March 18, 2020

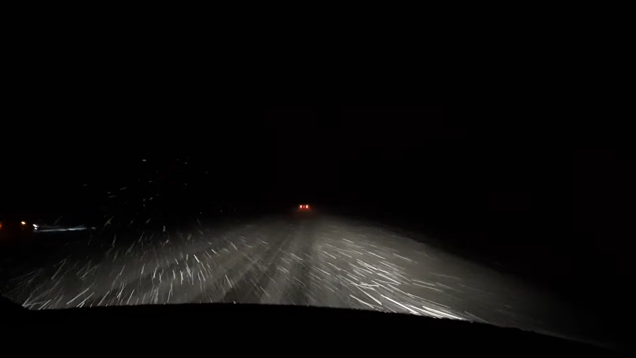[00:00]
see that? Yep. I got a wreck already. Okay. Well. There we go. This is what this trip's turned into so far. And stop. I'm in four-wheel drive mode. And we're coming to get you out.